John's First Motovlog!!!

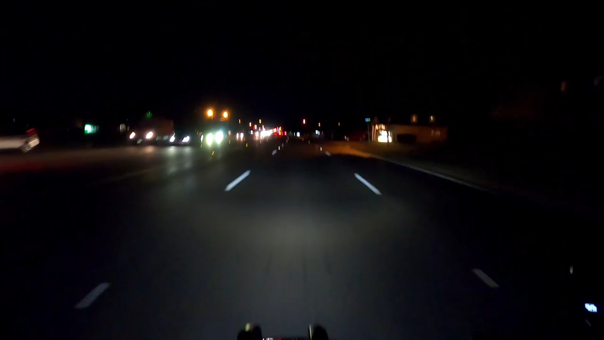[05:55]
Hopefully, there ain't no cop watching this trip. This part of, uh, Davis Boulevard, North Richland Hills. The, the speed limit here is, like, 40. And, there are cops that watch this trip pretty avidly.
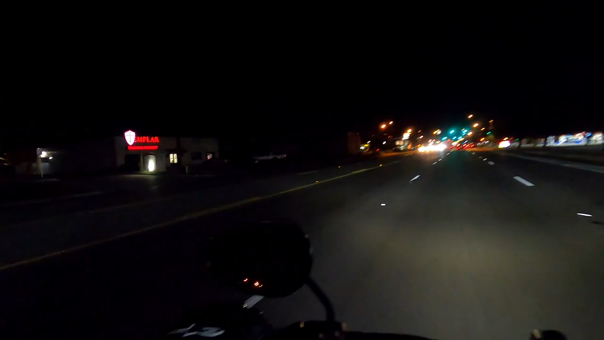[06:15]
Especially during the day. So, it's just funny. I mean, they'll just sit there and just nail people. Coming, coming all over that hill way back there. So, times that, you know, I've been down this street so many times in the morning, I kind of know where their hiding spots are. Granted, it's night time. And, I'm also riding with a tenant visor, which is kind of stupid. I don't think they're going to be pulling people over at this time. I don't usually see them, but, I could be wrong. Still better safe than sorry. Because, you know, in the end, I just don't want to take it.